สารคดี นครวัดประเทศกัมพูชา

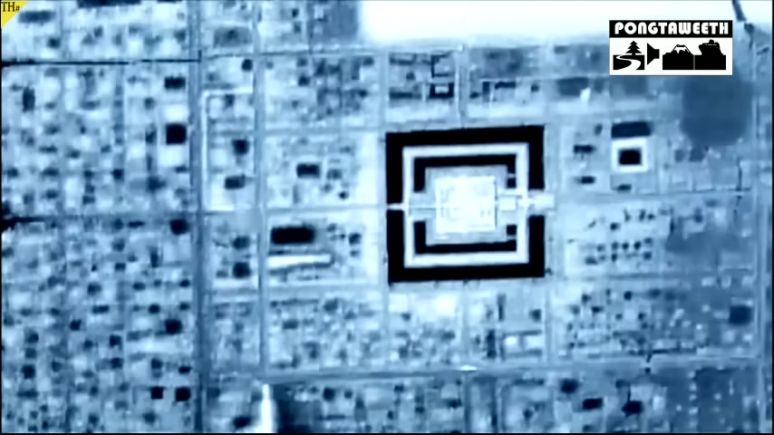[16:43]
แต่สิ่งที่ทำให้ทีมงานต้องประหลาดใจที่สุดก็คือหลักฐานที่แสดงว่า เพือนที่ของเมืองใหญ่กว่าที่พวกเขาข้าดเอาไว้หนัก